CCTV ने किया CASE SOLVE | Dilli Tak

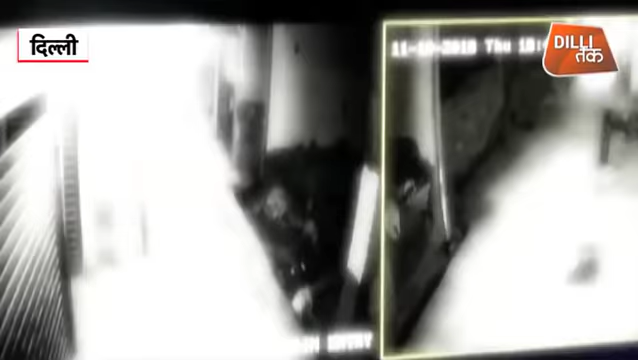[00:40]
पुलिस फौरण एक्शन में आई और आजपास लगे CCTV केमरों को खागाला
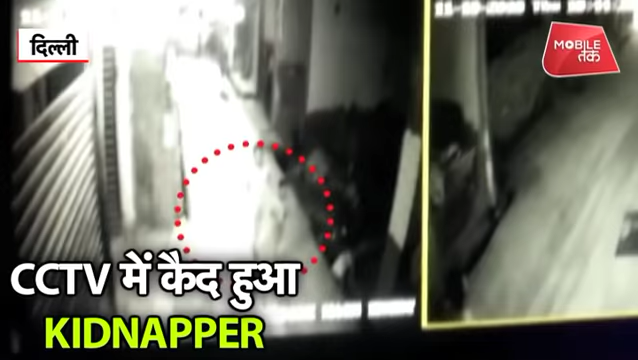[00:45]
तो उसमें देखा कि कोई शक्स बच्चे को ले कर जा रहा है